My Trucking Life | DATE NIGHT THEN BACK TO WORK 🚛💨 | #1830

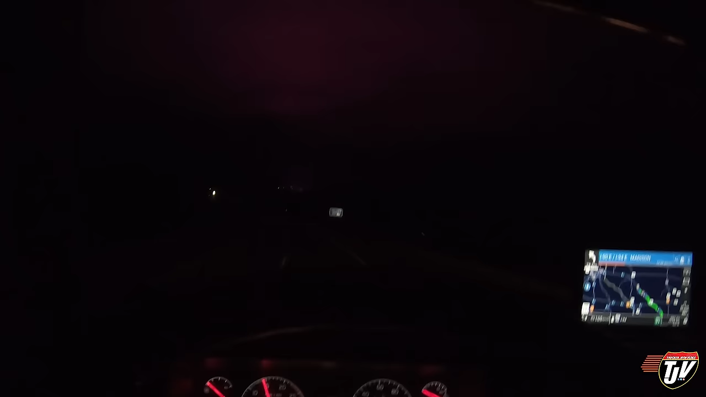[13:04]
Huh. Crazy. The road is turning purple. It's bouncing off the clouds and coming back down and making the road purple. This is exit 98 in Wisconsin. I should have exited. I want to go see what that is. I'm like a moth drawn to the flame, you know, drawn to the light. Oh, pretty.
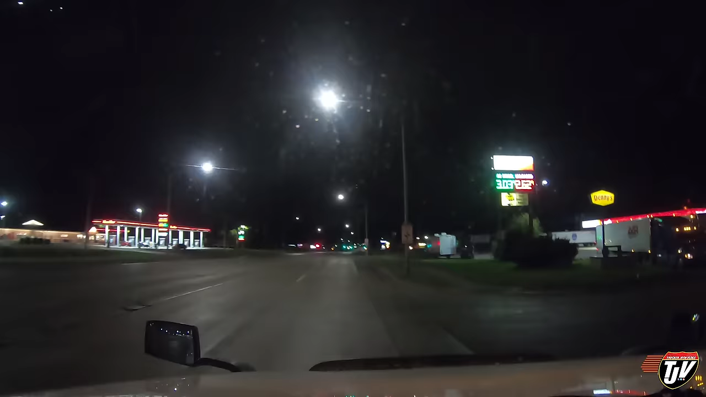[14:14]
So hopefully there will be something here for us because I really don't want to go much further.
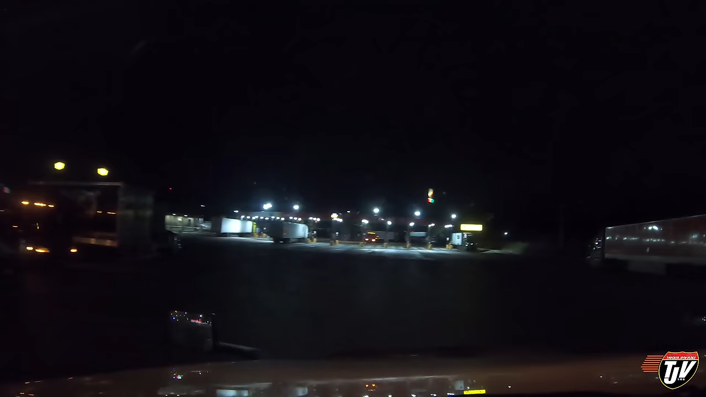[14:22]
Why is that guy parked in the driveway backwards? He's actually sleeping right there. That's not a parking spot, that's a driveway, because what if all these pumps were full? That's where you drive through to the parking lot. That's not a parking spot, buddy. Canadian plates, Canadian, nope, North Dakota, it looks like.
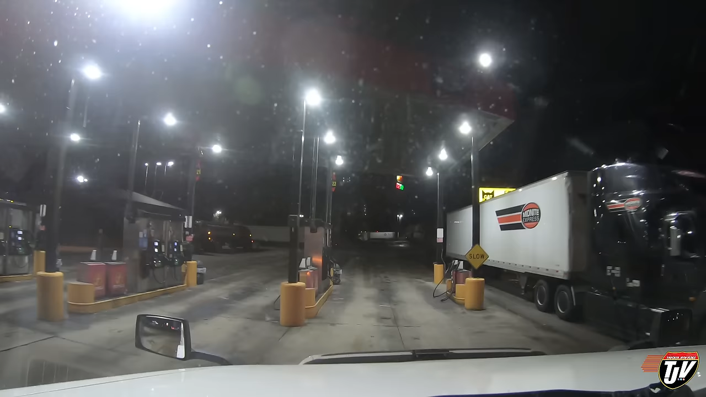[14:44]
Okay, yeah, all right, well, at least the pumps are open. I can sneak through here, thread the needle. I'm gonna grab fuel in the morning. I'm too tired to do anything else tonight. Oh boy.